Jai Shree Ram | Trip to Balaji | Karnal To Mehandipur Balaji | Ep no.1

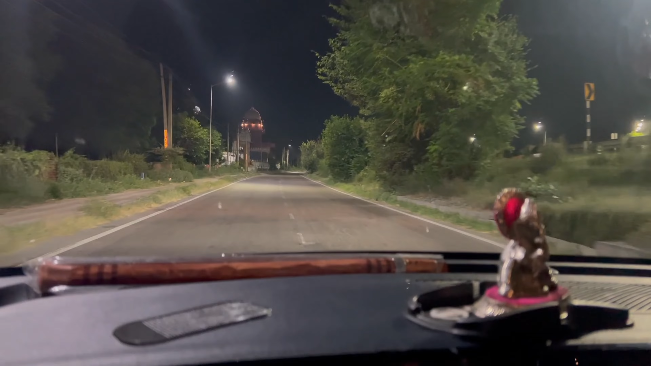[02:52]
यहाँ से हम KMP का जो हाईवे है एक्सप्रेस पे, उस पर आ जाएंगे। अभी अभी हम करनाल में हैं।
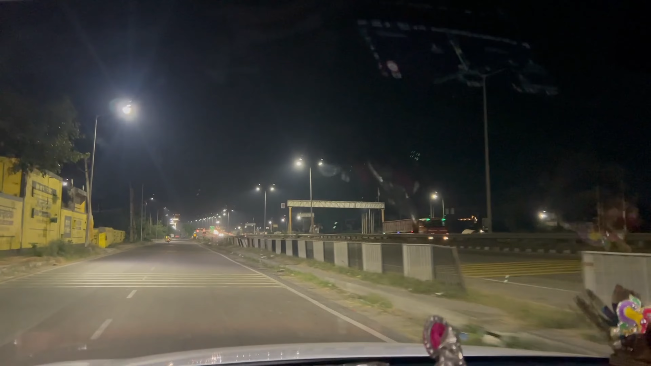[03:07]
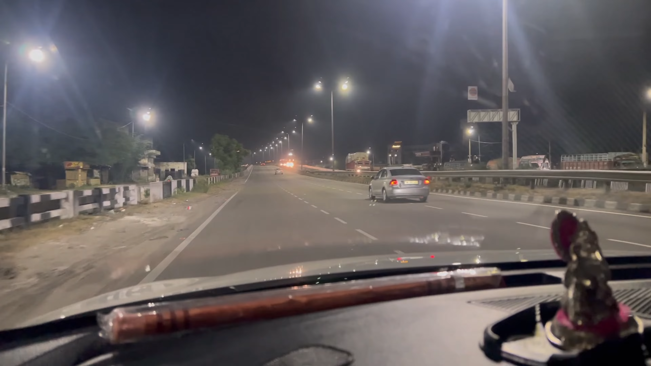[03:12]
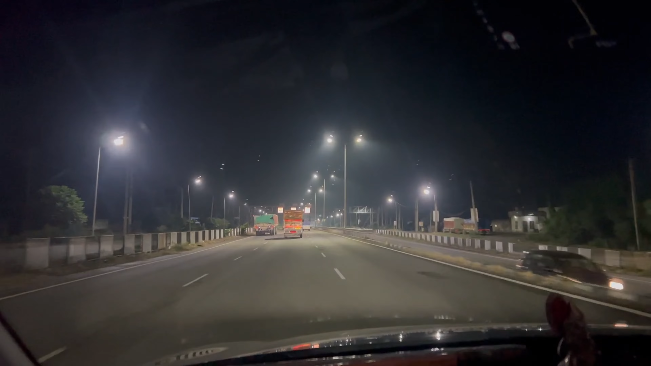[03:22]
अभी हम गरुंडा के पास पहुंचने वाले हैं, और इस हाईवे की स्पीड लिमिट है 90, और बीच बीच हाईवे में स्पीड कैमरा भी आ रहे हैं।
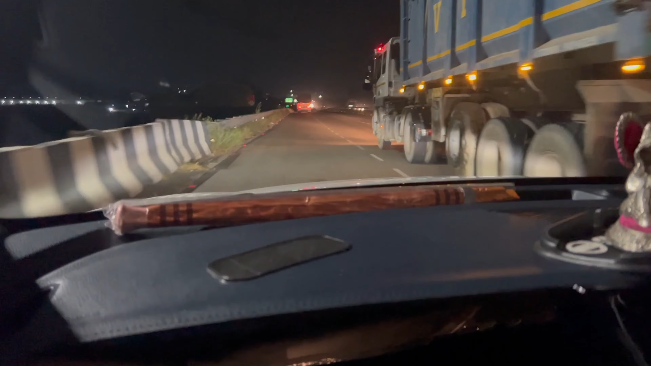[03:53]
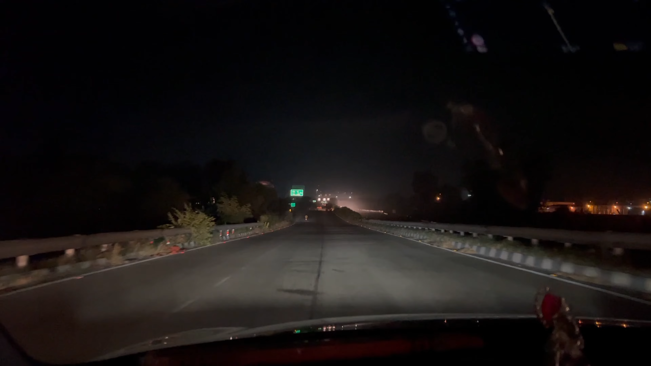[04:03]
यह हमारी जर्नी का पहला टोल है, जो गरुंडा के पास पड़ता है।
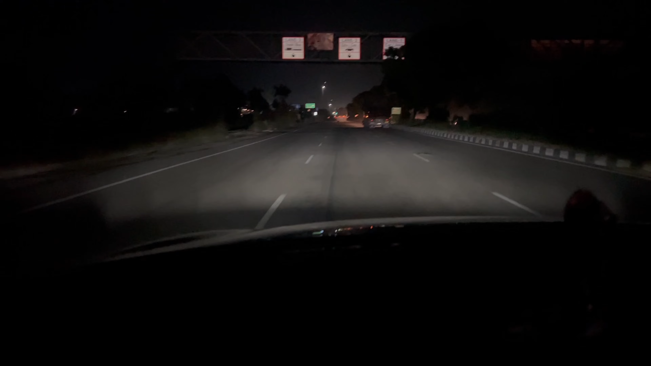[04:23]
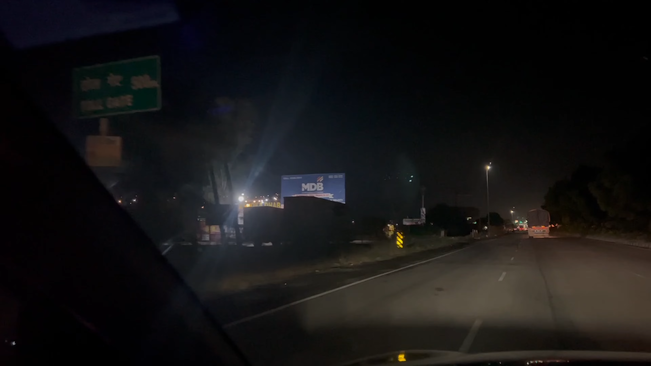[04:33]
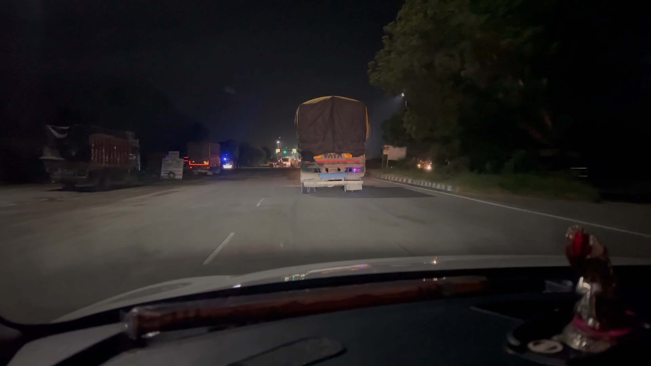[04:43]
अब हम टोल के पास पहुंच चुके हैं, और टोल यहाँ से 300 मीटर दूर रह गया है। तो अब हम देखते हैं यहाँ का टोल कितने का पड़ता है हमारे को।
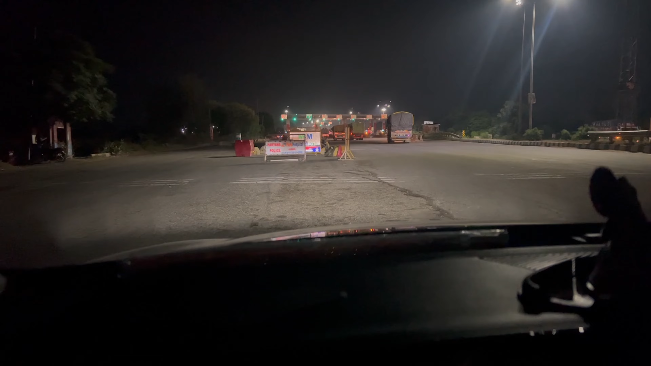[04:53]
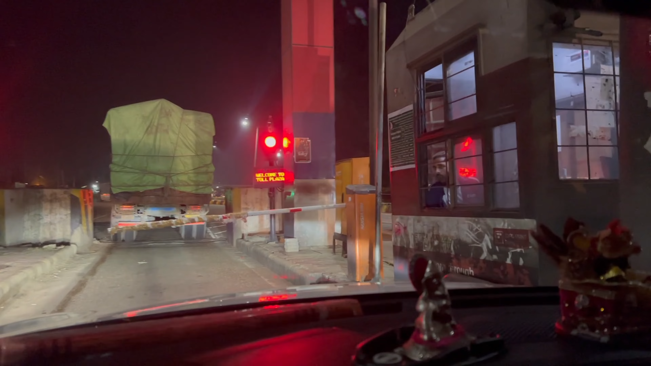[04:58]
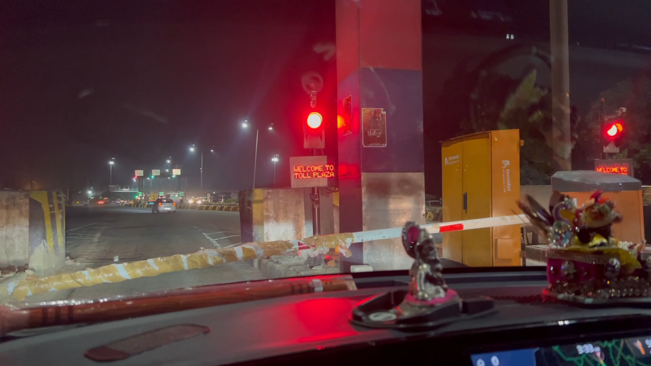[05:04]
लाइनों में लगने के बाद अब हमारा नंबर आ चुका है और यहाँ का जो टोल है वह 175 फॉर सिंगल साइड।
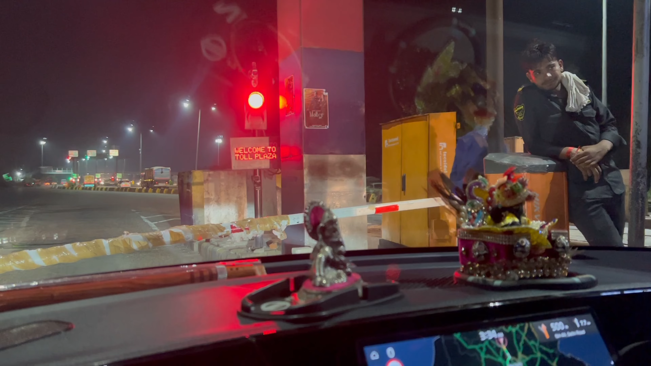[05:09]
तो अब हम यहाँ से चलते हैं, सिग्नल भी ग्रीन हो चुका है।
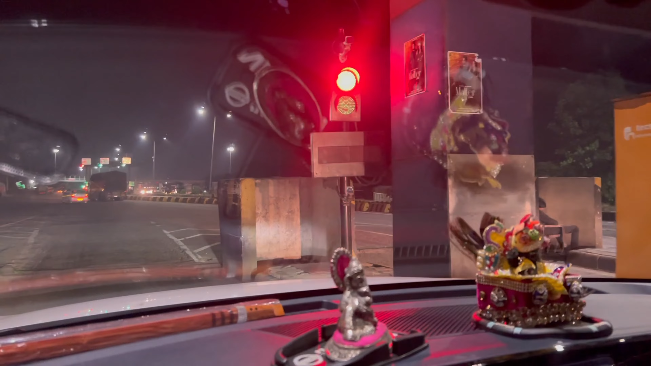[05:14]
अब यहाँ से हम पानीपत टोल वाले रास्ते पे जाएंगे जो KMP को कनेक्ट करेगा। तो चलो आपको लेके चलते हैं।
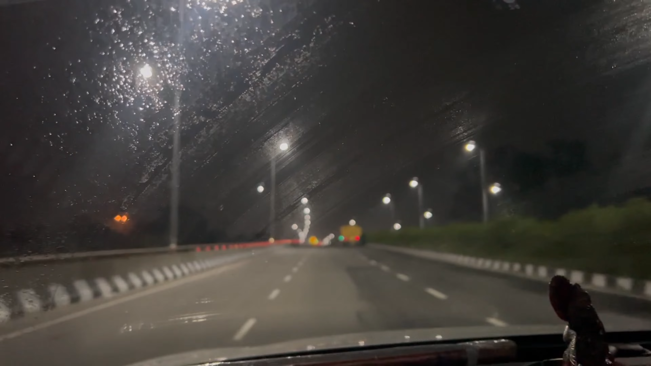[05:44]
तो अब हमारे सफ़र का ये दूसरा टोल आ चुका है जो पानीपत एक्सप्रेसवे का है, और इसका जो प्राइस होगा वो 30 to 40 के नियर बाय रहेगा।
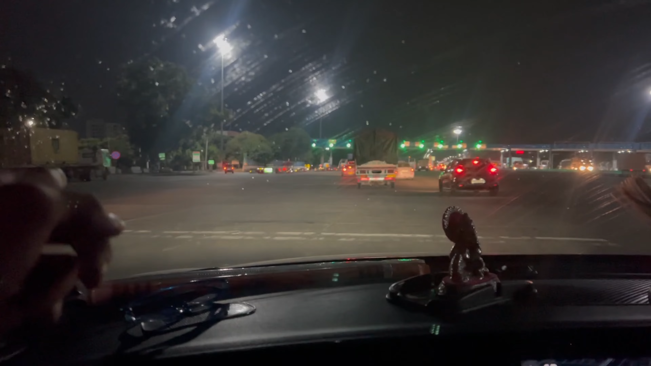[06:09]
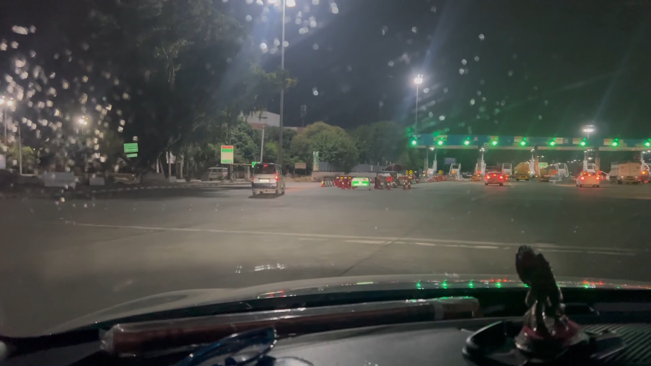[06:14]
रात के टाइम पे वैसे भी टोल खाली होते हैं तो जल्दी जल्दी हम निकल सकते हैं।
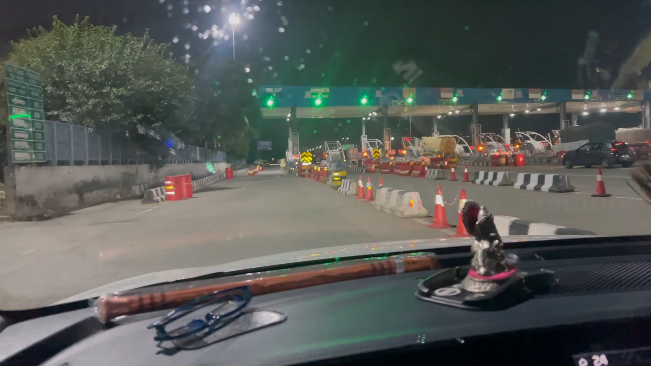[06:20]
तो हाँ, यहाँ का जो टोल है वो 40 रुपये है और सिंगल साइड। तो चलिए अब अपना टोल पे करके आगे के रास्ते चलते हैं।
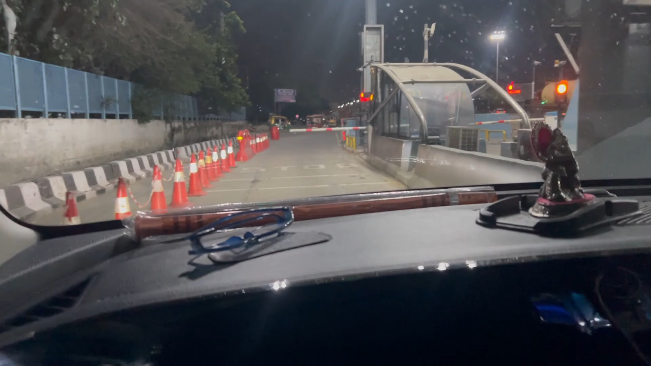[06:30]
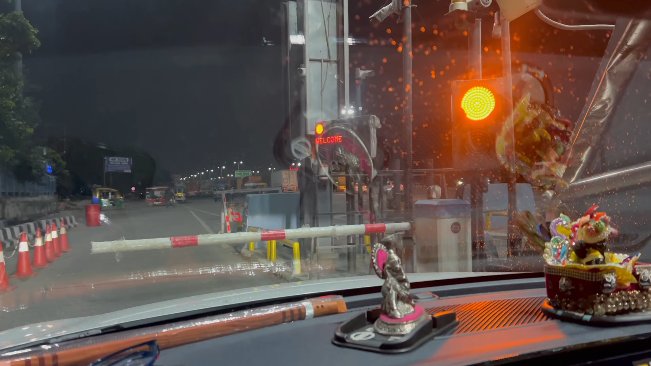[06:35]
तो कुछ देर वेट करने के बाद भैया ने हमारे को ग्रीन सिग्नल दे दिया है।
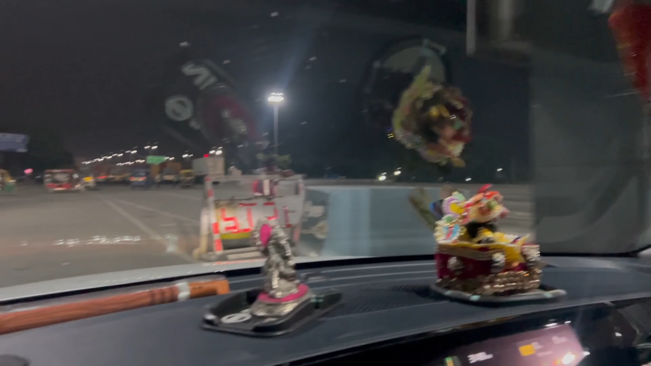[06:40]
यहाँ से दो रास्ते निकलते हैं, एक पानीपत का और एक दिल्ली साइड का।
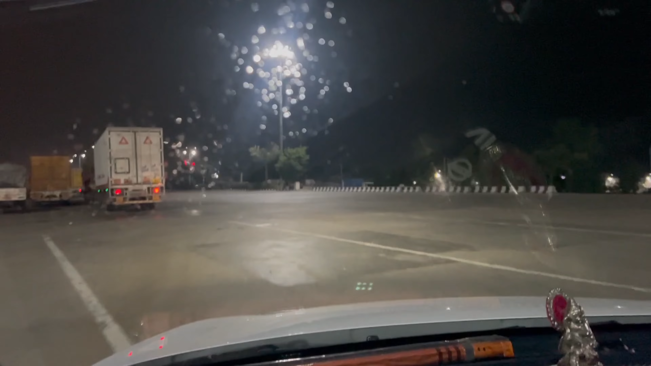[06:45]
हमें तो KMP पे जाना है तो इसलिए हम दिल्ली का रास्ता चूज़ कर रहे हैं। रात के टाइम पर रास्ते खाली होते हैं तो हम जल्दी जल्दी निकल सकते हैं। और अब कुछ दूर चलते ही बीच रास्ते में बहुत तेज बारिश होने लग
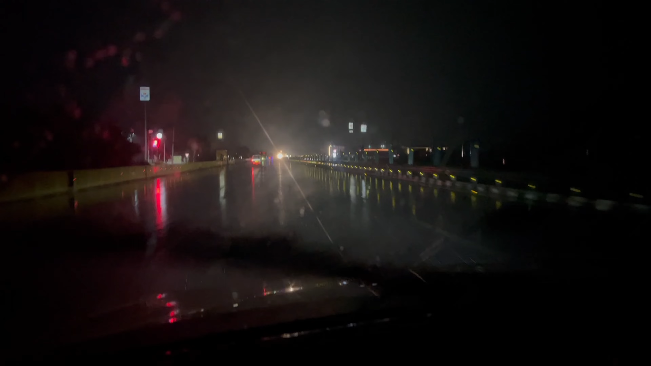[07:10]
गई और लाइट भी चली गई है हाईवे की। तो जब ऐसा कुछ होता है ना, रास्ते में बारिश आ जाती है,
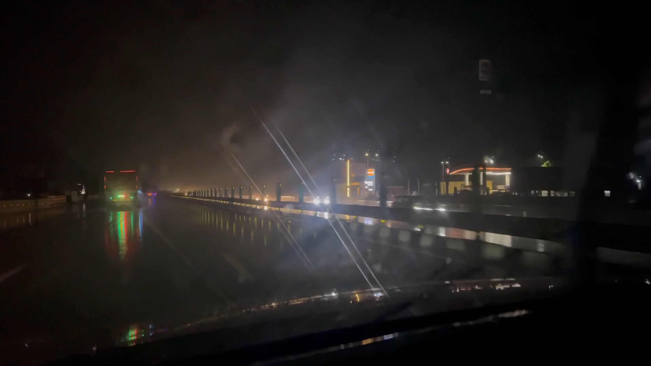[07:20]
तब गाड़ी स्लो स्लो चलानी पड़ती है, वो बहुत तेज आ रहा है, जिससे हमारे सफर का मजा किरकिरा होने स्टार्ट हो जाता है।